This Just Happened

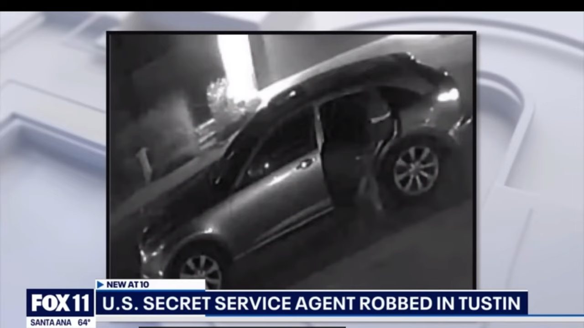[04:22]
Here it is from nearby security cameras. It is a 2004-06 Silver Infiniti FX30.